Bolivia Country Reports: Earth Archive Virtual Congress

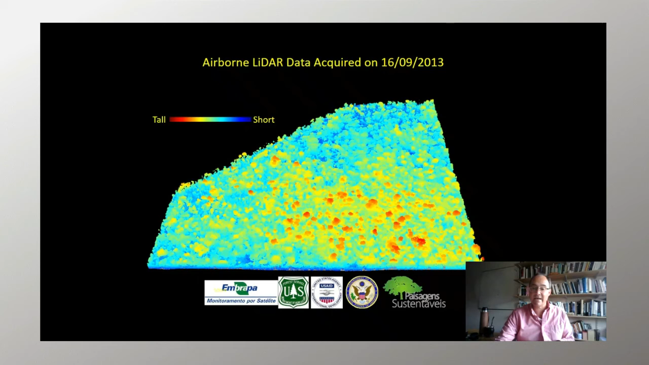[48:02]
and once we apply the vegetation removal algorithm, we can see the ground and we are able to detect these two geoglyphs.
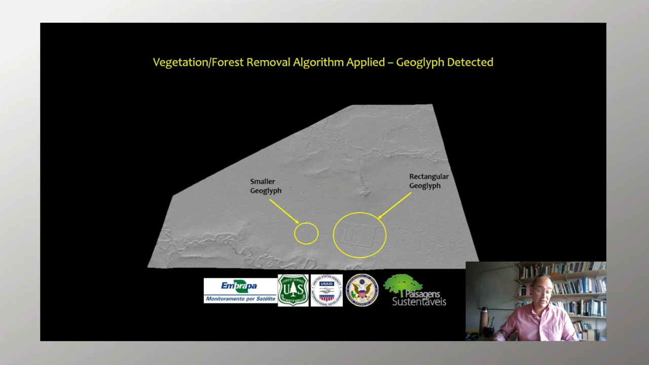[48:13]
LiDAR mapping has also allowed us to reveal very subtle architectural features of geoglyphs,
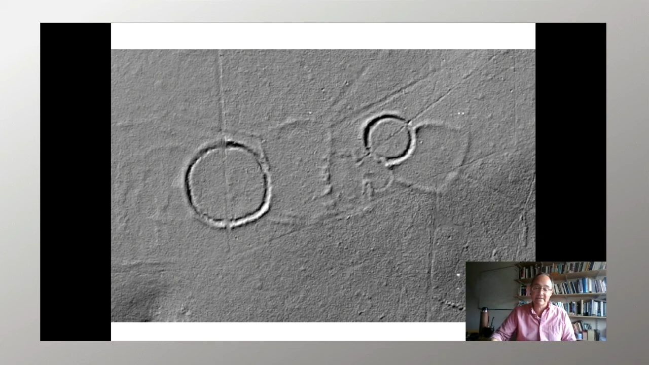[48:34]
this rectangular annex seen in these pictures, and has also allowed us to define
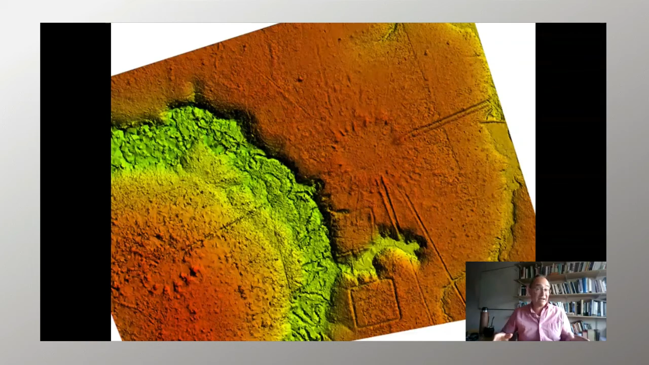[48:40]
the architectural features of this recently defined archaeological culture that we call the circular mound village.
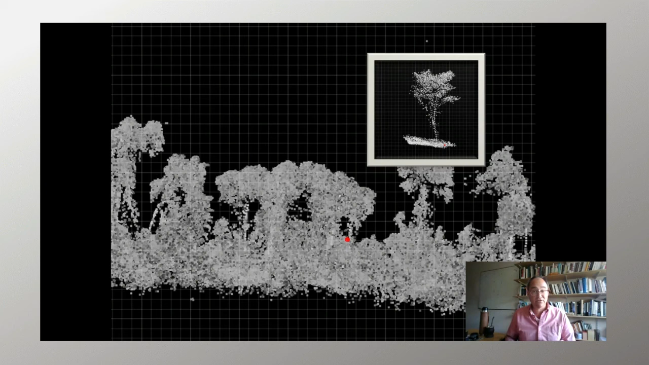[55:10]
concentrations of trees of economic importance. And this is the case, for example, of the algorithm that was created to detect acai palm.